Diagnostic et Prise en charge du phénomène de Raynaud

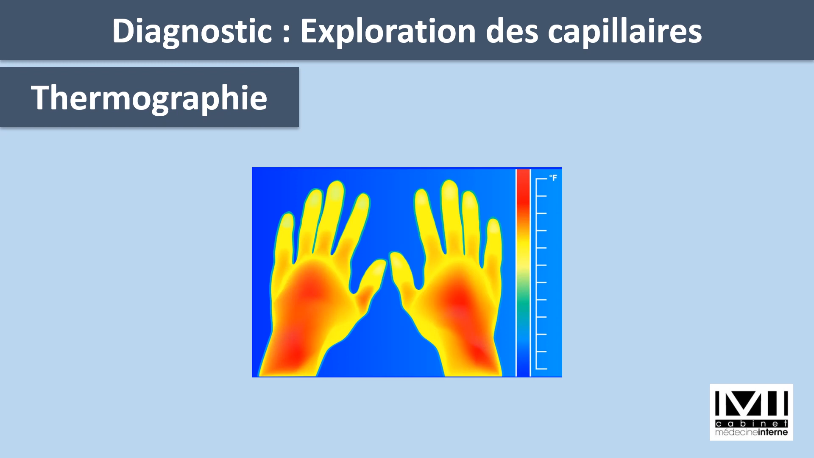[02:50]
Certains pays utilisent la thermographie. Ici, nous avons des images de thermographie montrant les signatures thermiques d'une personne en bonne santé. C'est la main à droite. La main à gauche est celle d'une personne présentant un phénomène de Rénaud.
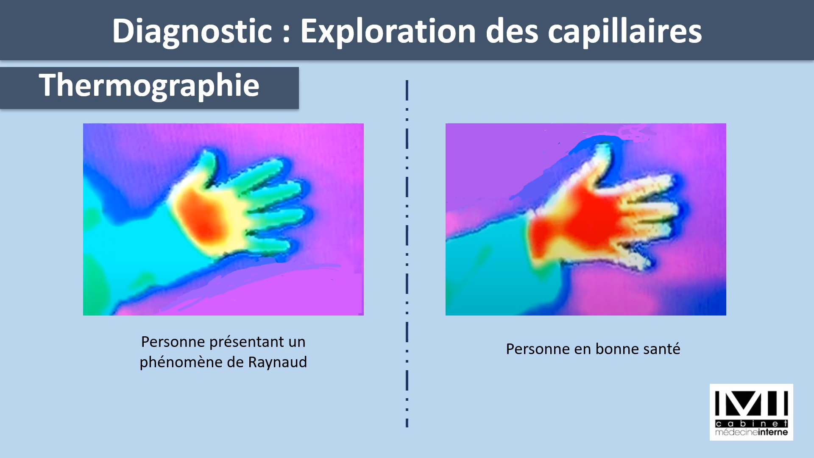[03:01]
La zone rouge indique une zone chaude bien vascularisée, tandis que la zone verte représente une zone froide. C'est-à-dire non vascularisée.
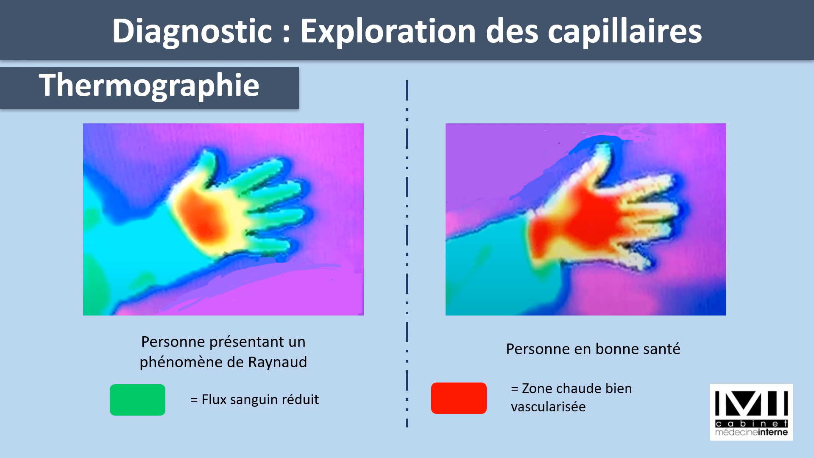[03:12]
Les doigts sont de couleur verte, indiquant un flux sanguin réduit, donc moins de chaleur émise.